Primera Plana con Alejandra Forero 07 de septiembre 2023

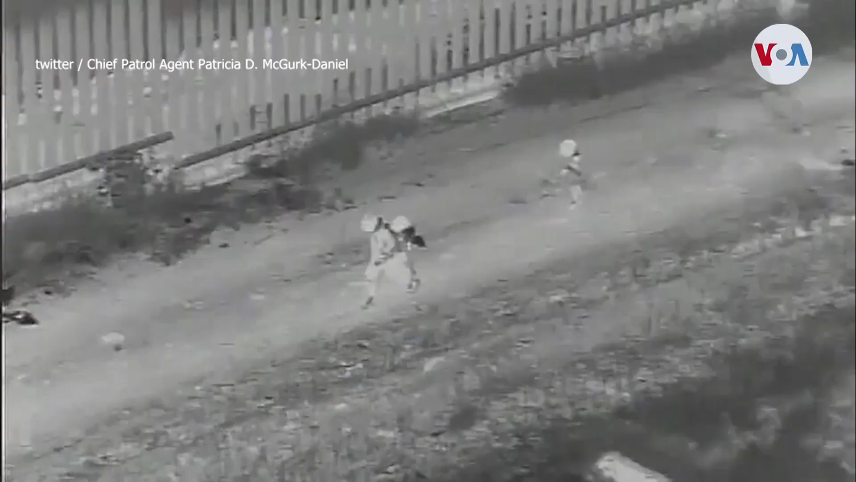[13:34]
de fuego tras cruzar la frontera irregularmente en San Diego.
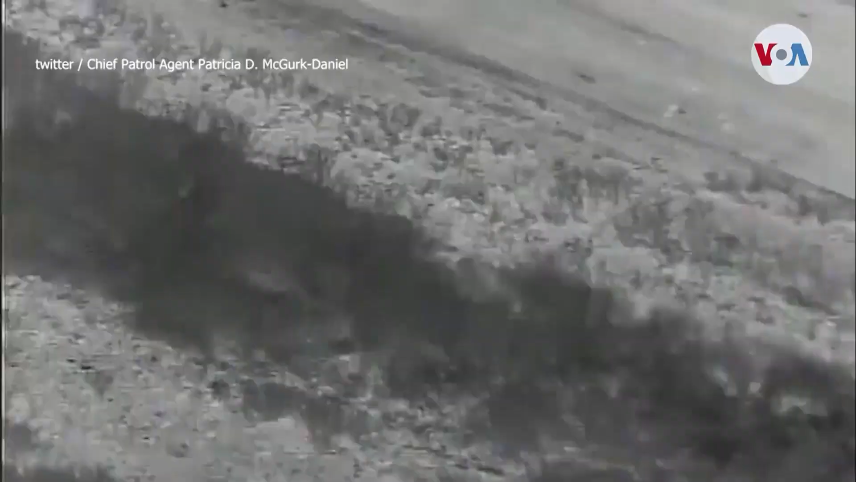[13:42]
que asegura haber documentado en meses recientes varios casos de traficantes que disparan a sus agentes.
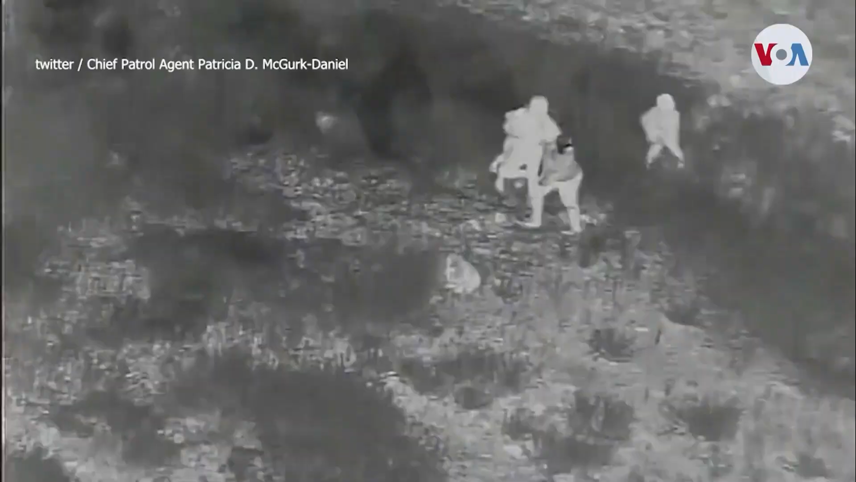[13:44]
Polleros que andan armados es un nuevo tipo de polleros.